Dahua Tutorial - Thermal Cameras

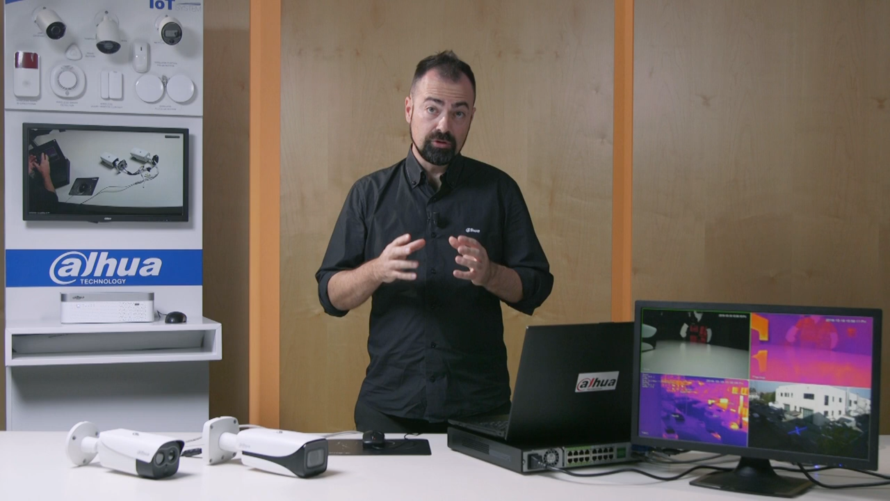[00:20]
able to operate in conditions in which traditional cameras would be unable to capture any useful information. Here today we have a traditional video camera mounted outside our building,
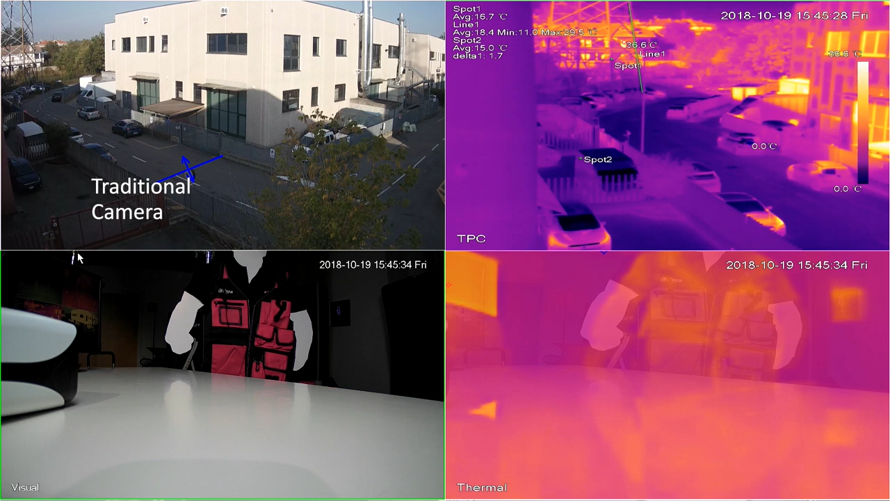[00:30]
On screen: scale bottom 0.0°C
as well as a thermal camera, the TPC-5600 which is also mounted outside. This camera is a hybrid that can,
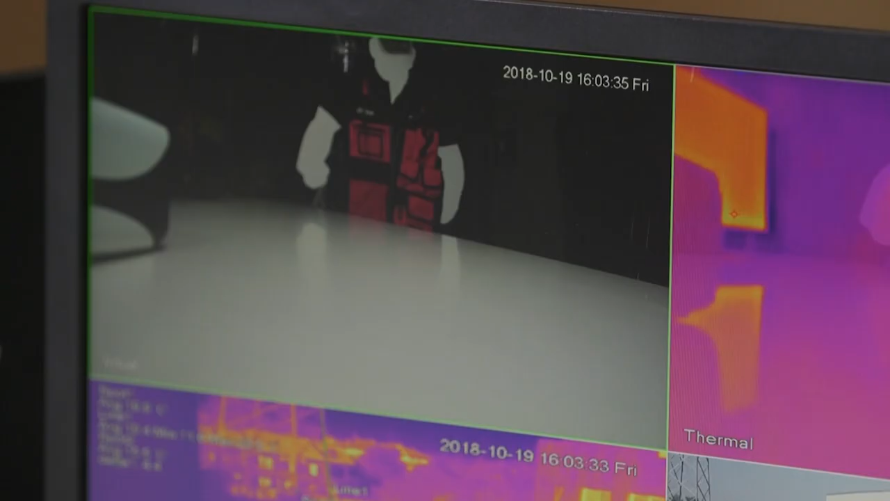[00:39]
as you might guess from the images,
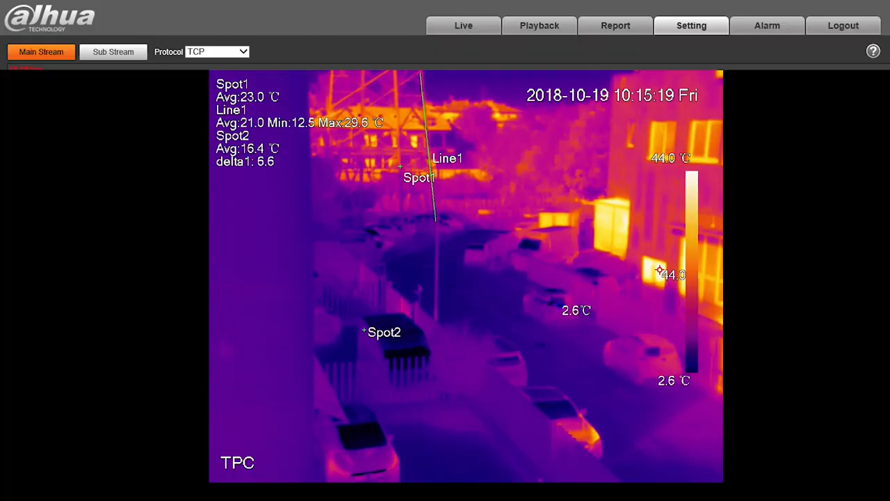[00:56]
On screen: scale top 44.0°C, scale bottom 2.6°C
and as you can see from the setup menu, here I can set the type of color palette to give to the image. In this case, we've selected Fusion, which is one of the most popular, but as you can see, we have a whole range of colors available.
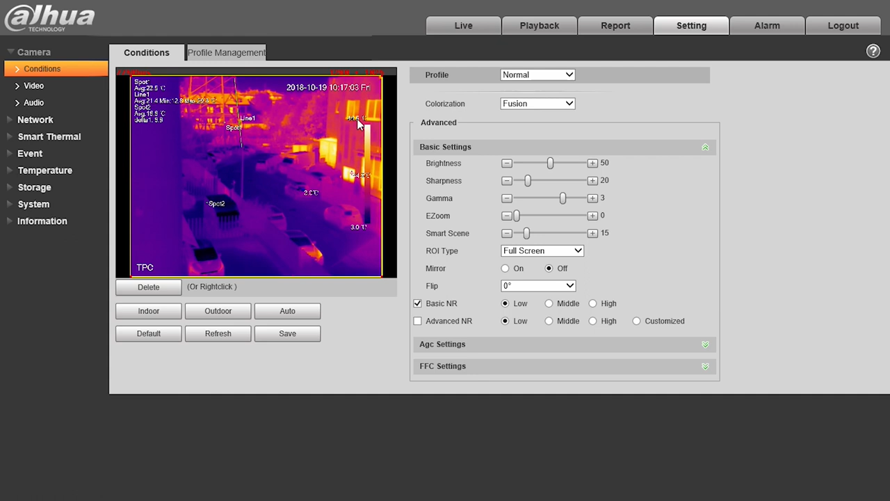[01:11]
The camera is also equipped with a heat sensor, so here to the right, we have a gradient bar that shows higher temperatures in warmer colors and cooler temperatures in colder, darker colors. We also have a fire warning section, which enables us to manage fire alarms. We can select either anti-jamming mode, which is slower but more accurate, or high response mode, which is much more sensitive.
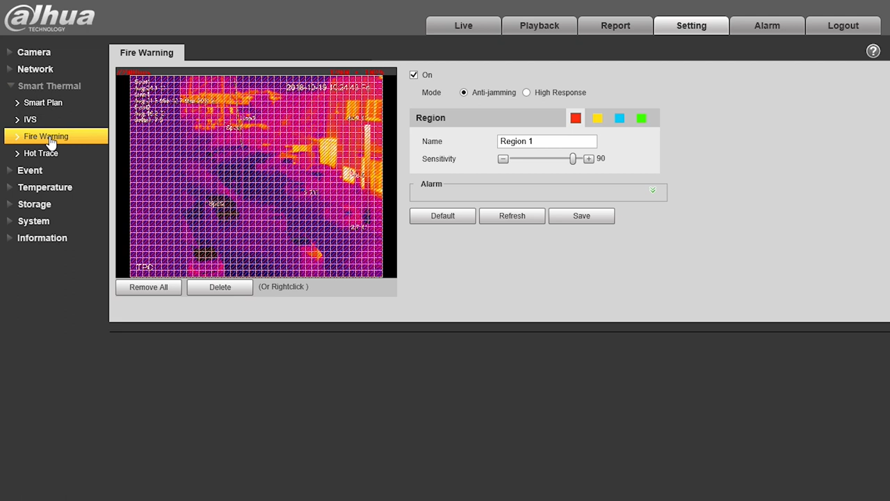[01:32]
Then we have the video detection section, where we tell the camera what we want it to do to report the alarms.
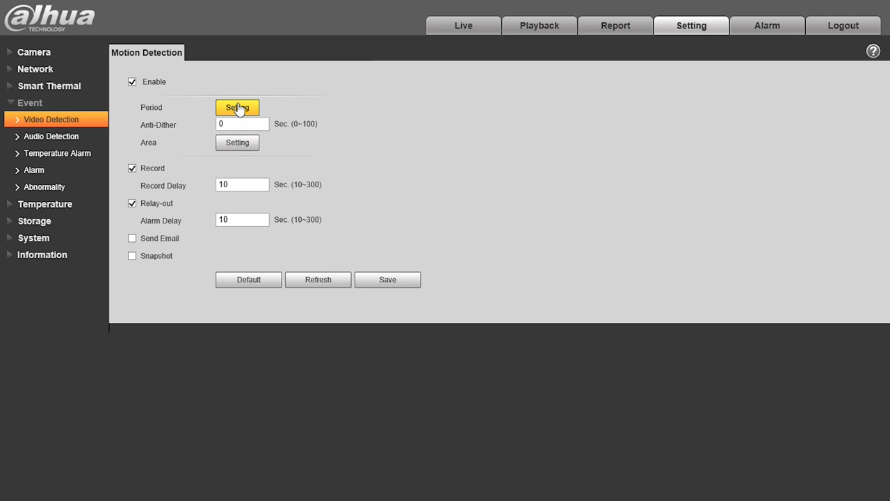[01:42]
And we can also, of course, set the validity periods for alarms. Let's say we want to monitor a power line, we need to go to the temperature menu, and under rule, we set up the rule. In the rule editor, we can decide if we want to monitor points, lines, or entire areas.
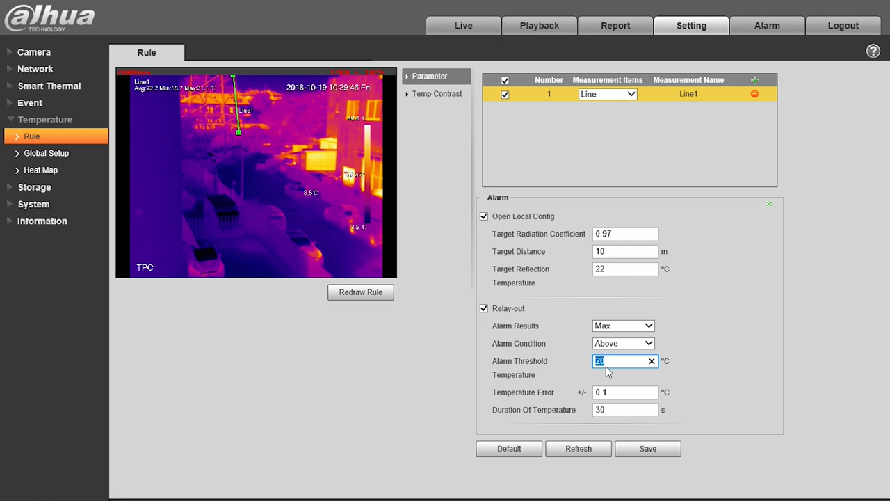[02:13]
In the alarm menu, we can first of all specify the intrinsic characteristics of the material we want to analyze, and then how we want the camera to report any alarms. In this case, we set the camera's relay to close when the temperature of the mast along the line we've drawn exceeds 35 degrees centigrade. At this point, setup is complete, and all we have left to do is save it all.